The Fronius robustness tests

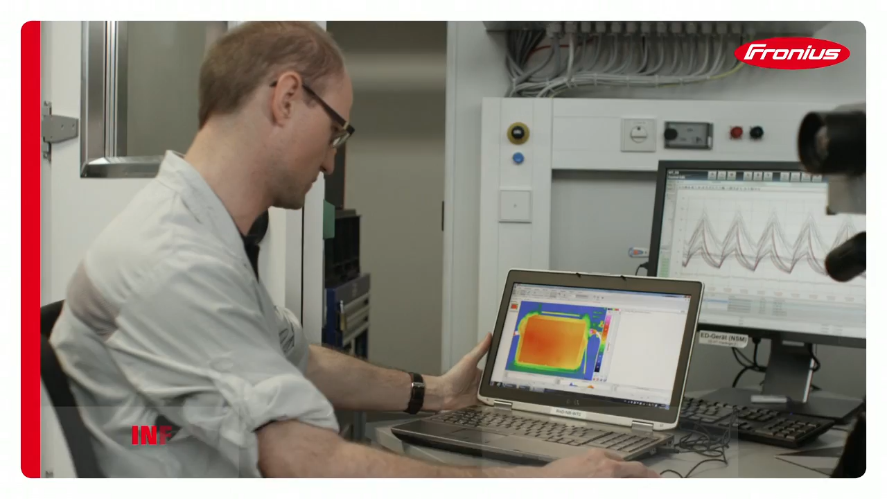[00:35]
When in use, every device generates a specific operating temperature that can fluctuate according to its loading and duty cycle.
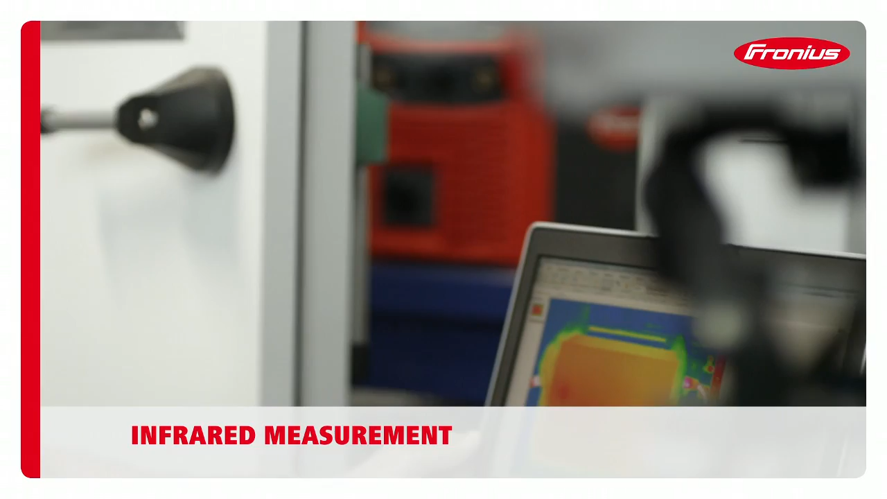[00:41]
To optimize the cooling processes used by the devices, the internal and external temperature distribution is
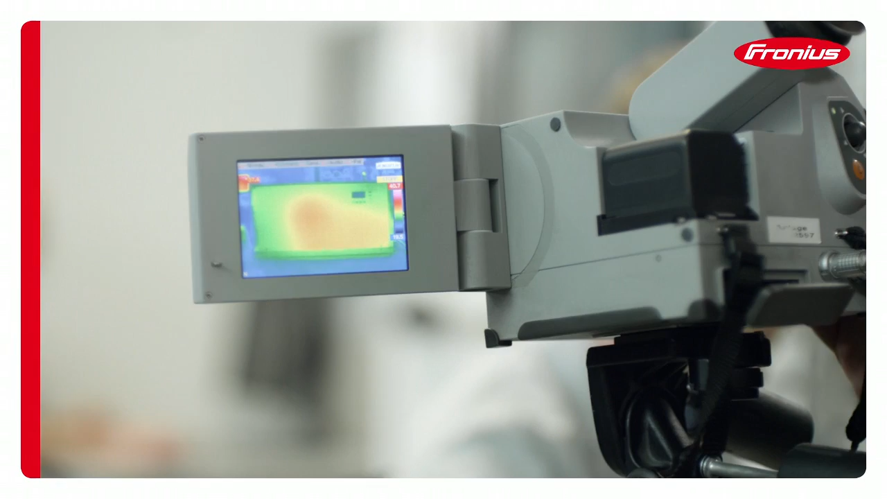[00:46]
monitored under various loading conditions using an infrared camera.